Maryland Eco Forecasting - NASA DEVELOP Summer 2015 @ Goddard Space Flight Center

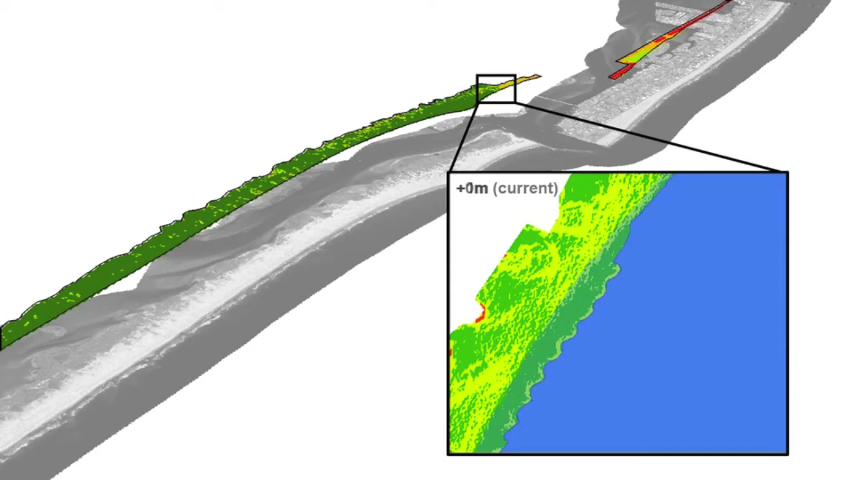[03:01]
These areas are reduced by projected sea level rise, with a 1 and 2 meter rise resulting in a 5 and 10 percent loss, respectively.